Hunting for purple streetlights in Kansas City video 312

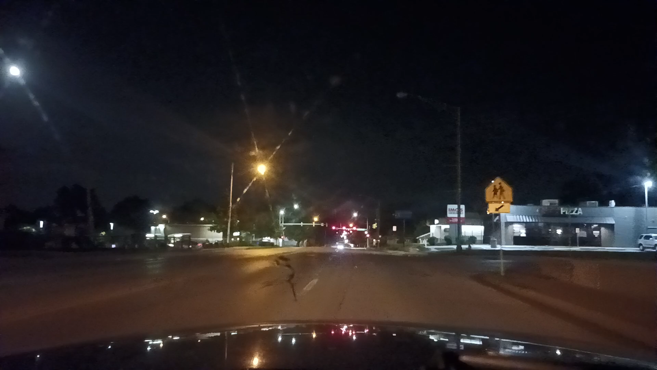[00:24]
it uh continue on Rainbow Boulevard for one mile so I wanted to go to my
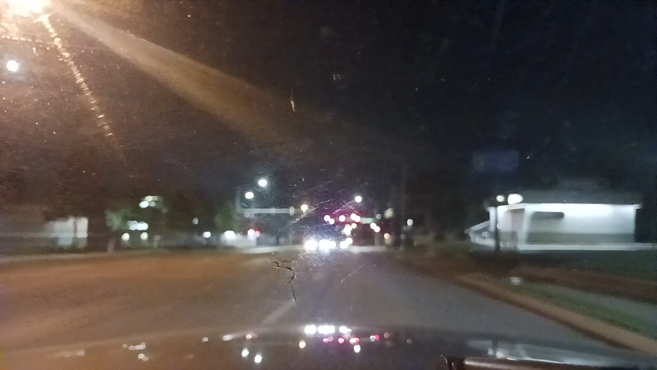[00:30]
maps though to continue my journey and I did that it ended it so we're gonna keep going here here's some mercury vaporous lights to the right it's like two cycling sodium lights here so they're kind of peach colored like bursting
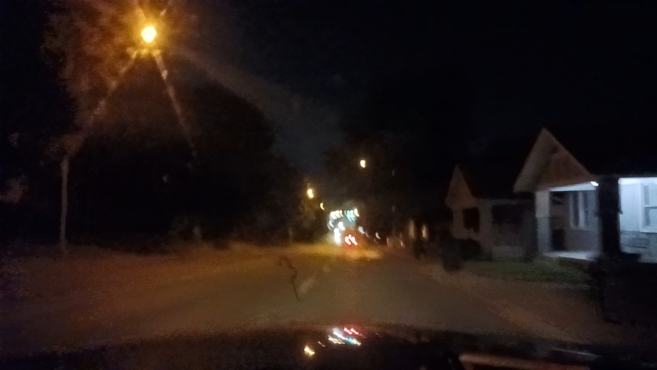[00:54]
in the mercury vapor phase and this is like a topographic trough here I guess or depression or whatever chronic trough or something oh you know what let's go ahead I want to I don't know if it's significant with regard to topography
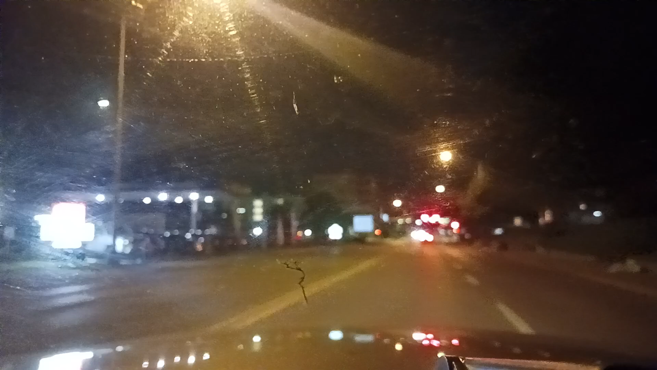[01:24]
um but do do notice though the terrain is at least dynamic here
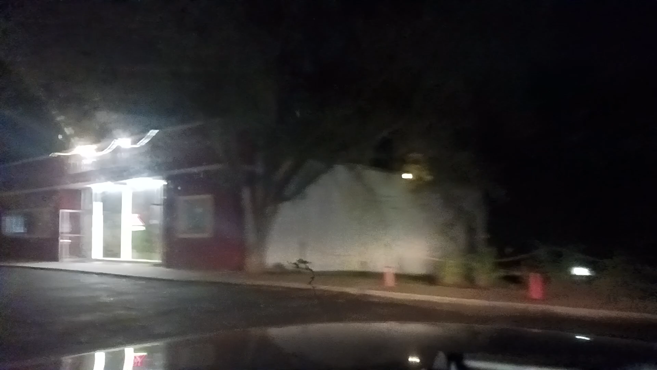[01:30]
I don't know what it looks like you have to look at a larger topographic map um I don't just assume it's that take the next right onto west 45th Avenue then turn left onto Francis Street I just found some mercury vapor lights over here so
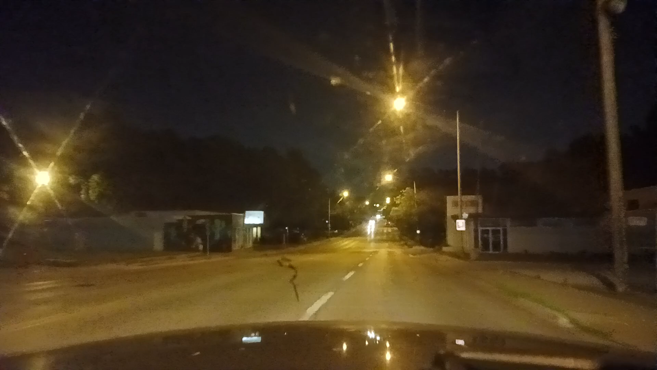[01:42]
we're gonna take it right real quick on to 45th Avenue from what we were just on I see some more mercury vapor lights here take the next left onto Francis Street then turn right onto west 45th Avenue this might though be on the
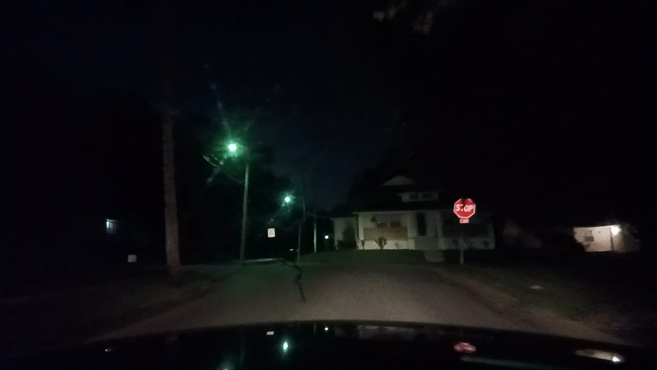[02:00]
top of like a hill I guess I don't know all right so looking to the right just so you know it goes down I don't know if I can show you how well I see it go down there but you can look at this head south on Francis Street toward west 46th Avenue I'm gonna take a right here though okay I got a stop sign but I'm just gonna go over good so this looks like a hill so we have one at the very top though
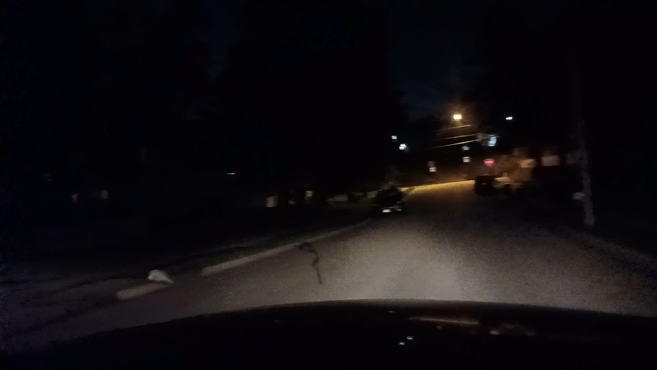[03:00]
and then I'm gonna turn around though take the next left onto west 46th Avenue then turn right onto state line road right now I'm not doing that but I want to keep that available for people and at some point in the future I don't know when I might do that I wish I could code and like mine videos and stuff but I'm not that sophisticated somebody else probably is though oh man this is zero in 400 feet turn right onto west 45th Avenue
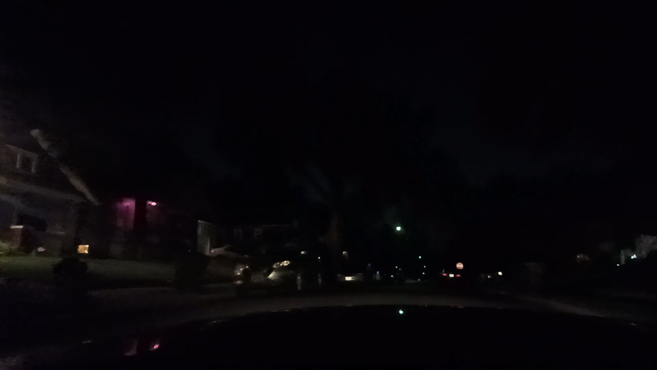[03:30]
take the next right onto west 45th Avenue then turn right onto state line road so I don't know what this does I mean you got to look at this at a topographic map and you can look at the drains and stuff I don't know where they are right now actually there's one to the left right now
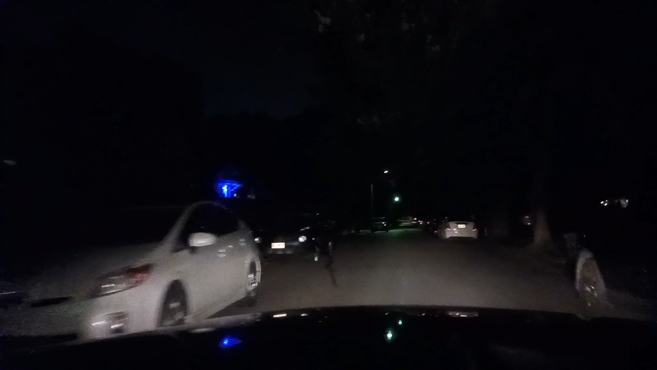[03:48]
this does kind of go down to that drain in 800 feet turn right onto Seneca Avenue this could be like a counter example I don't know it is still we're still going up a hill though actually just like and then this looks like it's kind of the top though take the next right onto Seneca Avenue then turn right onto state line road
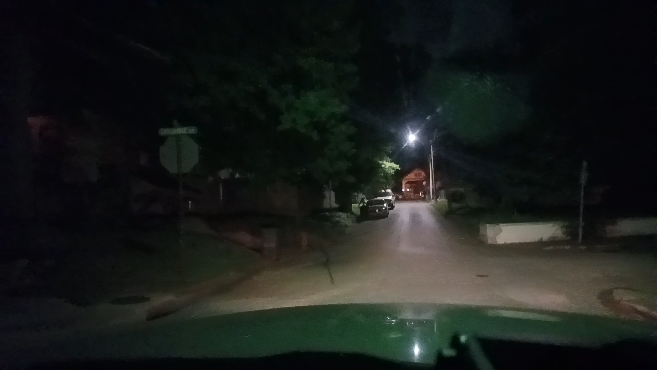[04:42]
so they're kind of looks like they're kind of sporadic I guess but they're kind of in runs though when they appear so to the left just so you know I'll prove it that there are none over there there are none ahead of
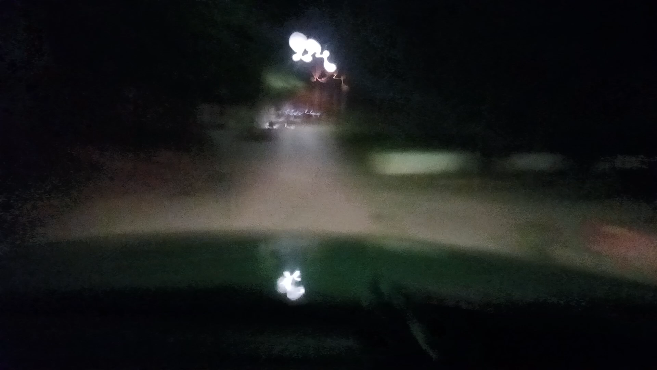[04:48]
us now I'm going to take a right onto this which is like I just saw a cartridge
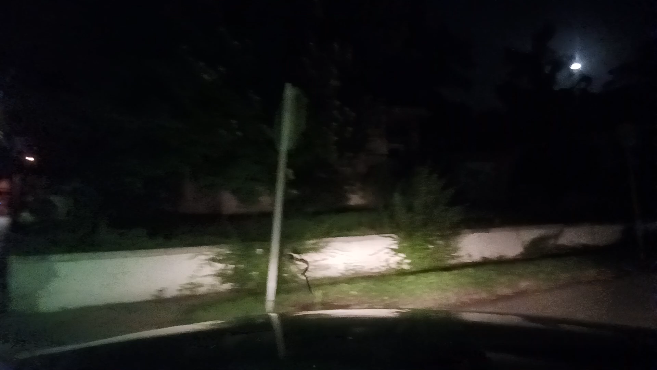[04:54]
I don't know what that actually says okay this is another example of one except it's not convex in 800 feet turn left onto west 45th Avenue maybe the glass is broken I don't know
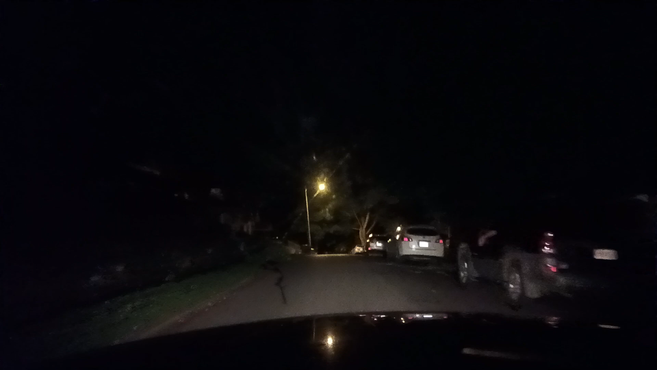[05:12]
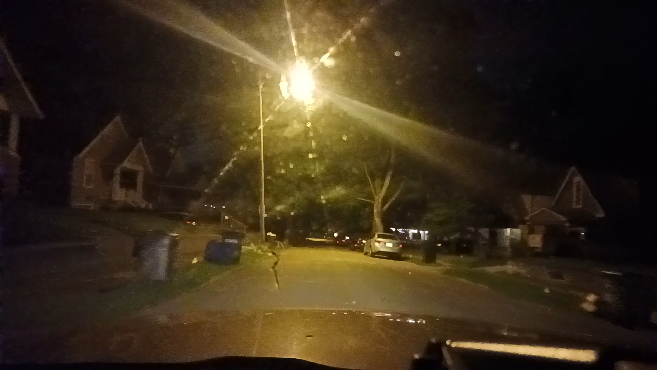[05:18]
there's another one here take the next left onto west 45th Avenue then turn right onto state line road okay and I see one ahead of us if we keep going I don't know these are kind of uh interspersed here actually I still think I see a lot of examples that are that way I don't know I've not I can't just drive everywhere to the right I see three of them down that road that might have been the same road that we just came down
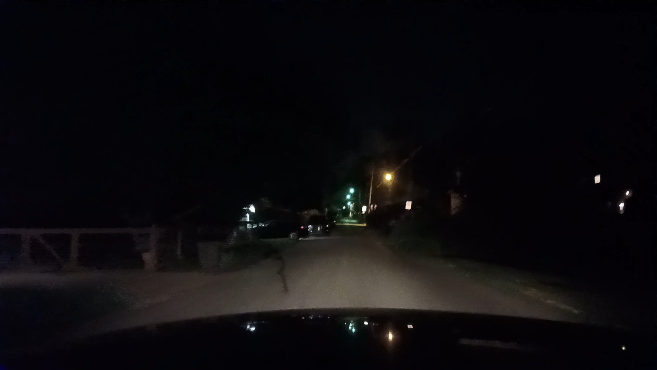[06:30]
in line with the other ones actually okay this goes up and go in 800 feet turn left onto Rainbow Boulevard I think there are one two and three on the other street to the right I can really go